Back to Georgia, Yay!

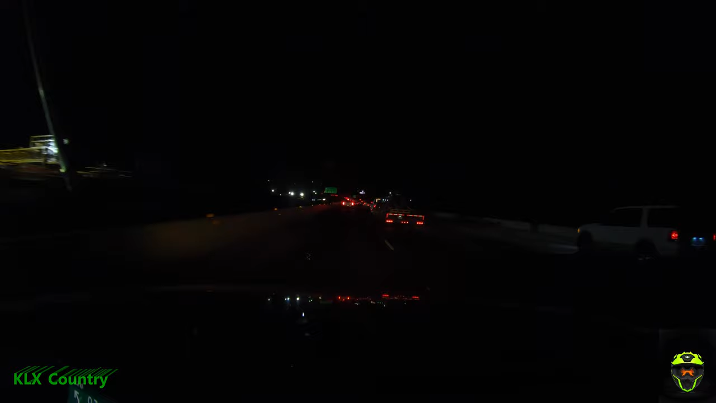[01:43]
Jesus H. Christ, I swear to God. I can't believe this. I can't believe I didn't leave early enough. They must be doing traffic or something. Must be doing lane zontings. Keep left to stay on I-20 East. Dude, if you think you're getting in front of us with that trailer, you're sadly f***ing mistaken.
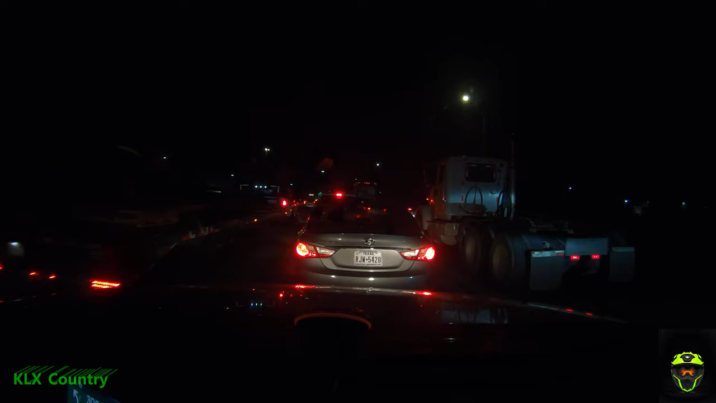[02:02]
Oh, he thinks he is. I totally understand why there's shooting sprees on highways. We've been sitting here for 20 f***ing minutes. I've gone a mile. This was never this bad in San Diego. Jesus, I finally got out of that hellhole. I wasn't even supposed to be in that lane. I could have been out of there so much earlier. This is all the garbage they're f***ing doing. In a quarter mile, slight right onto I-20 frontage road, West I-20. But how can they f***ing, like, Jesus Christ, how do they block off the whole f***ing freeway?
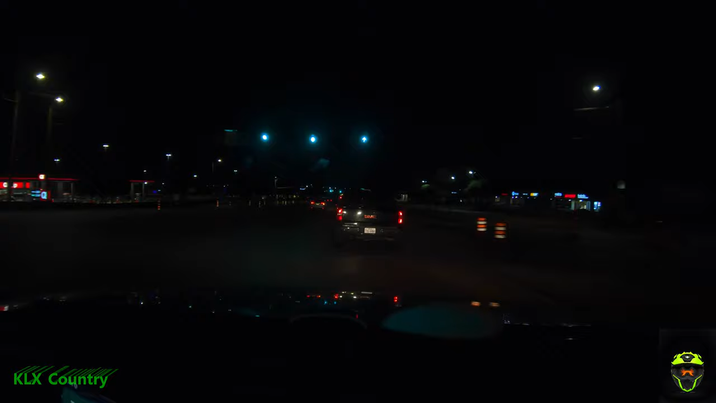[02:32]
How do they not have one lane open at least f***ing insanity? I was this close to committing murder. I promised my wife I'd take it easy, but I'm already like 40 minutes behind schedule. Not that I have a schedule, but it's just like, come on, man. That's what happens when you let too many people move into an area before you've actually created the infrastructure for people to do so. I have become much too accustomed to living in the country. But I digress. Let's put some miles under our belt. I don't think I've actually ever been to a Buc-ee's before.